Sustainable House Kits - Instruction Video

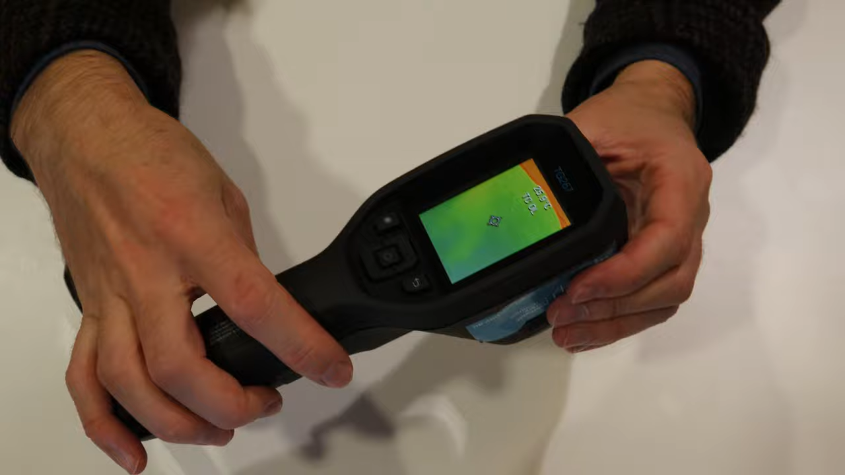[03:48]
So you can see on the monitor there, you've got all sorts of colours going on.
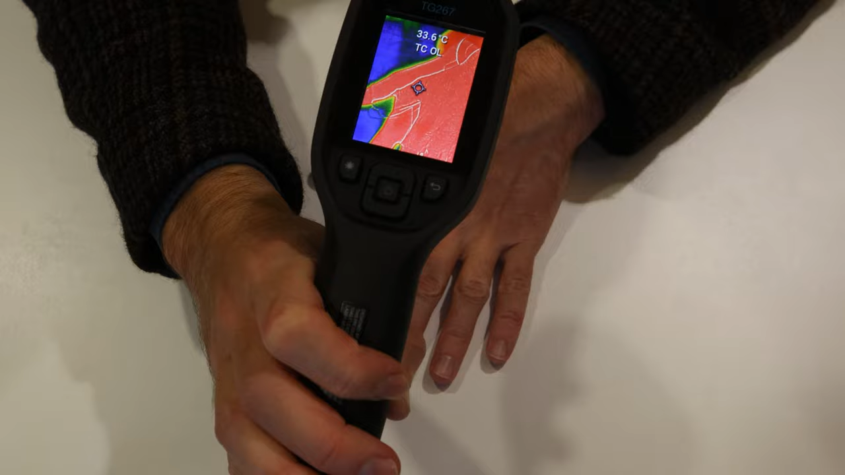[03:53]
On screen: spot 33.6°C
But essentially, all you need to know is warm things show up red, orange, and yellow. Cold things show up blue and purple. purple. So there's my hand.
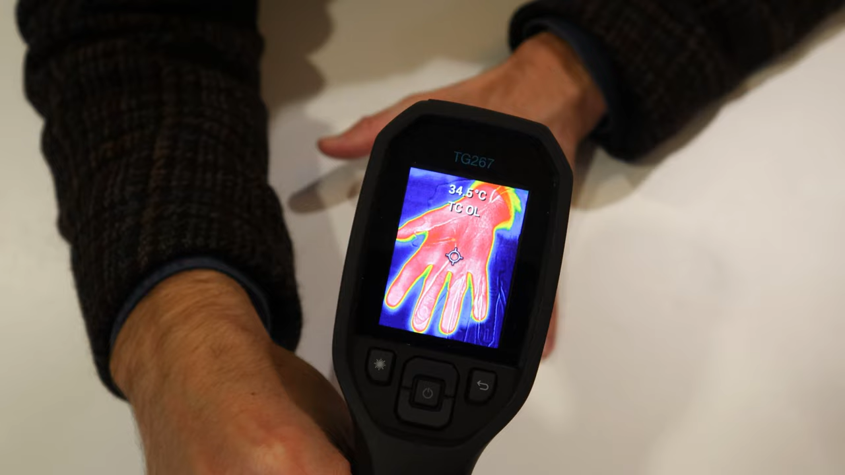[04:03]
On screen: spot 34.5°C
Nice and warm. So it's very good at telling you where there are certain leaks around your window frames. You can see I've left a warm patch on the table there.
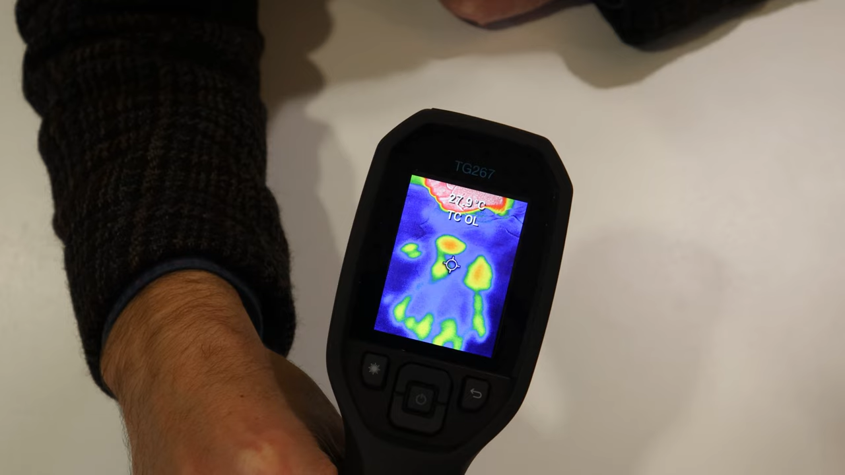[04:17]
On screen: spot 27.9°C
Whether there might be drafts around your window frames or gaps in your insulation and things like that.
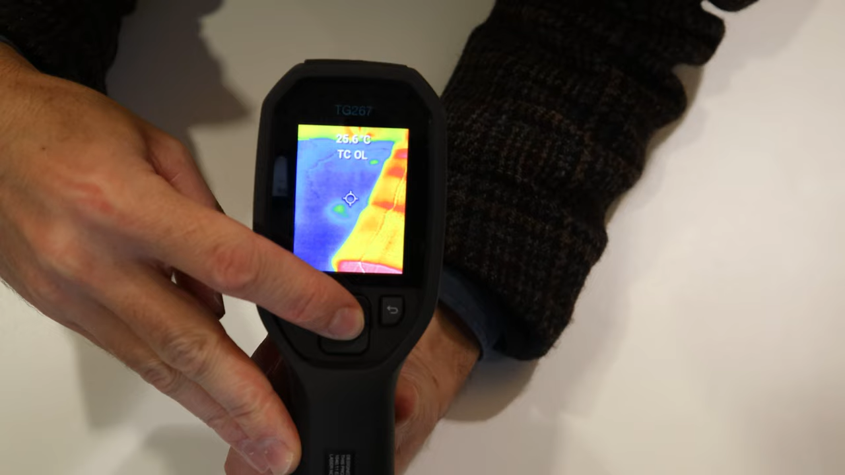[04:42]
And you go to gallery by pressing it again, or you can navigate up and down to other settings. I'll go to gallery, and there's the image, and you press that centre button to open it up.
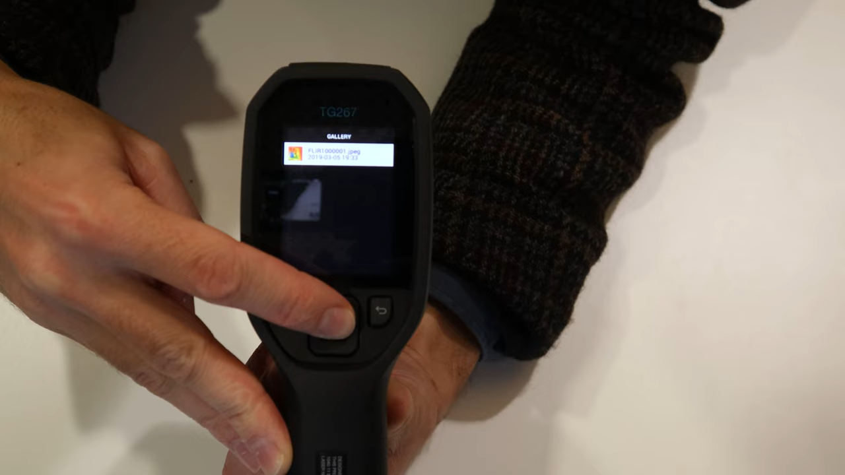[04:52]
And there it is. You can see that there's cold air coming through the window just over there. So that's the thermal image camera. The other little thing that it does, there's a few different settings that you can adjust if you wish, but just using the default settings will get you the best option.
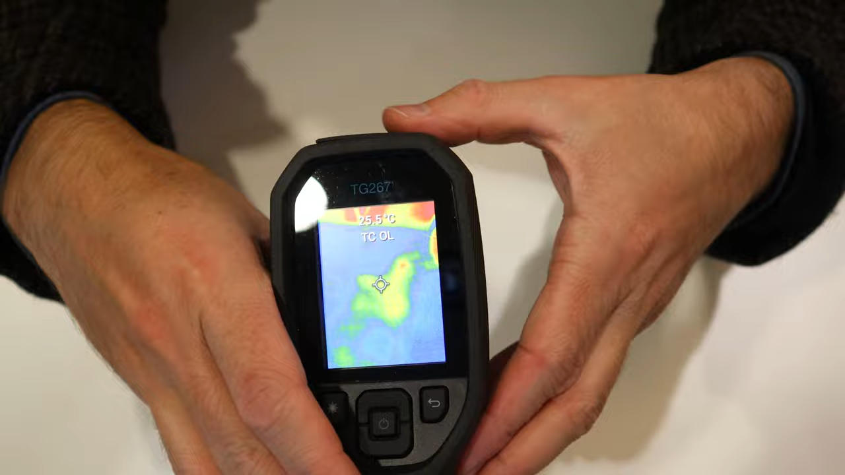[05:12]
On screen: spot 25.5°C
If you're working in a bit of a dark area and you can't exactly see where you're pointing, if you hold down this button here, the one with the little star on it, it will turn on a laser pointer.
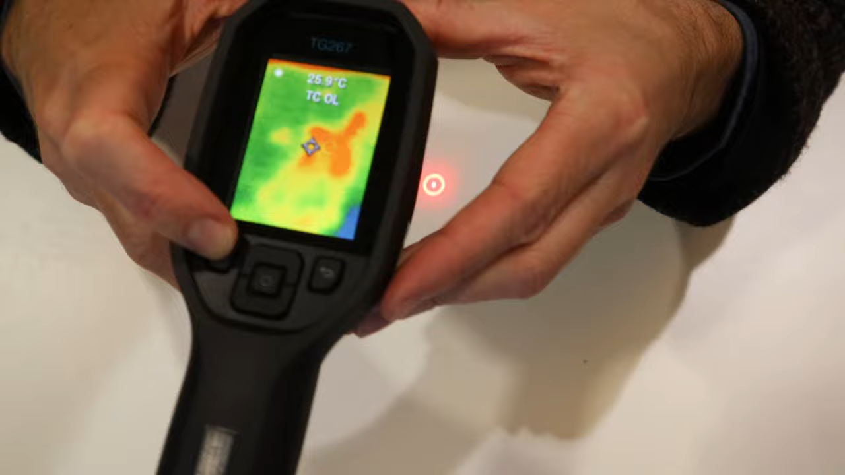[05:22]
On screen: spot 25.9°C
So I'm not sure, there you go, you can see it on the table, and that is a little bit warmer,
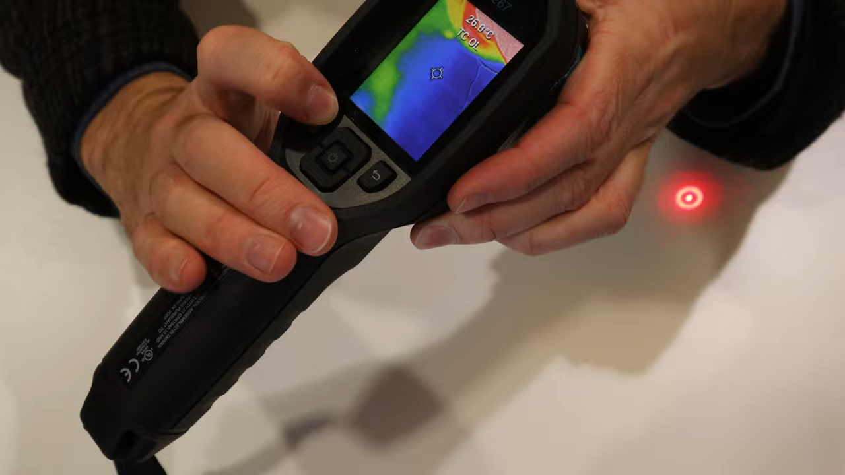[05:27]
and so that will show up on the
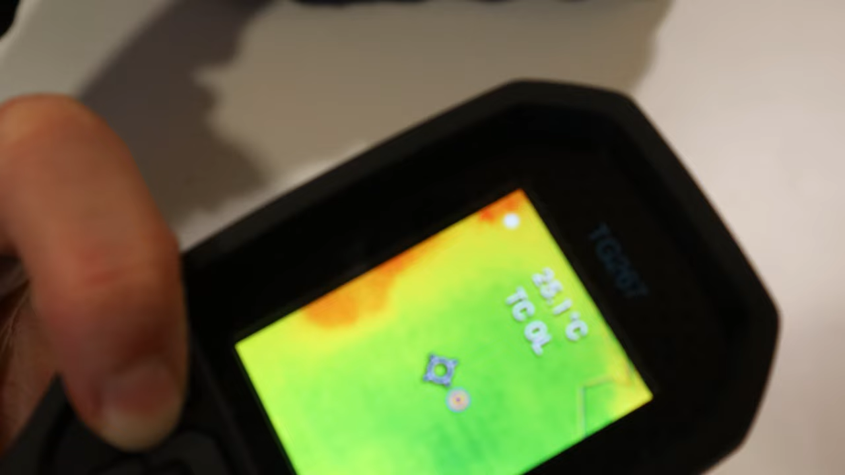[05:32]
monitor of the camera and show you where it is exactly that you're pointing.
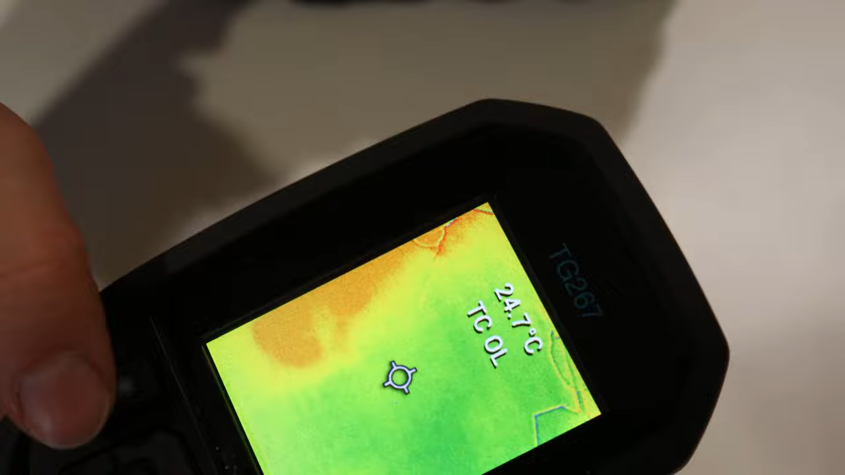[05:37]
On screen: spot 24.7°C
So there's the laser pointer. And once you're done, you just hold down that central power button,
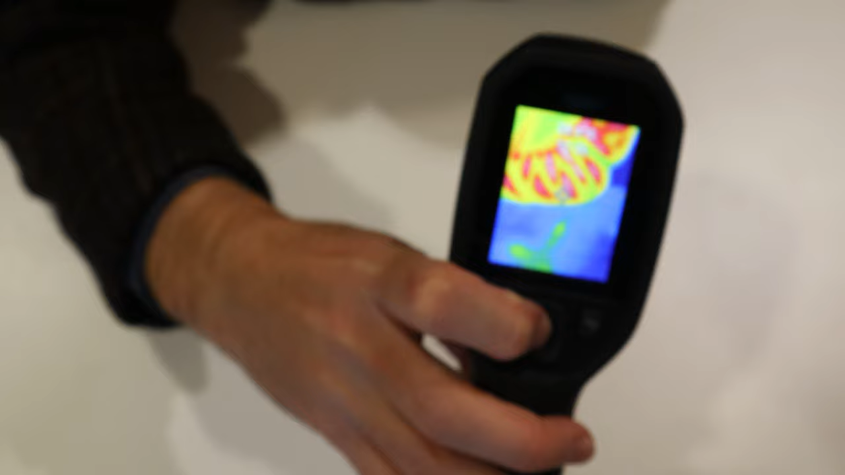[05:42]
and it will turn itself off, just like that.